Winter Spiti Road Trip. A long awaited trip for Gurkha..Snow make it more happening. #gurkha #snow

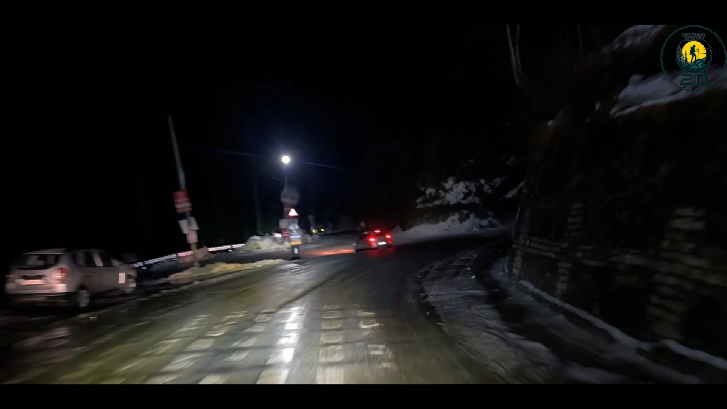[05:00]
और अभी रिसेंटली ही पड़ी है, कोई बहुत ज़्यादा नहीं है। और देखो ये देखो, यहाँ देखो हमारे को जहाँ जाना है वहाँ बर्फ़ सारा, और बढ़िया बर्फ। ये देखिए क्या सही है यार, क्या सही है,